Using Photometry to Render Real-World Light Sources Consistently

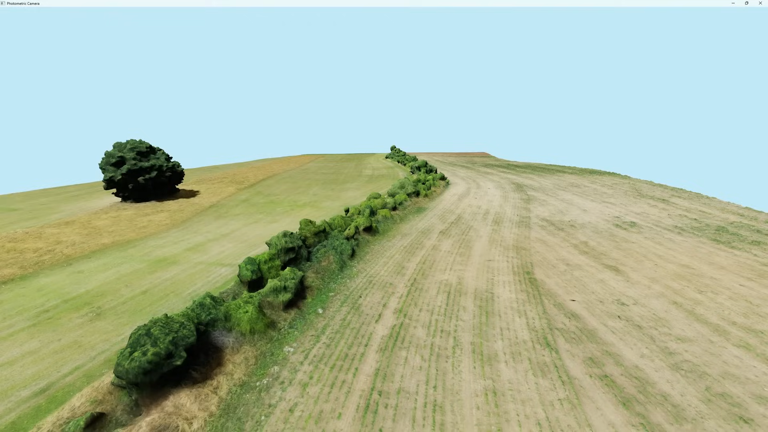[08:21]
Let's first take a look at this 3D drone scan of a grass field.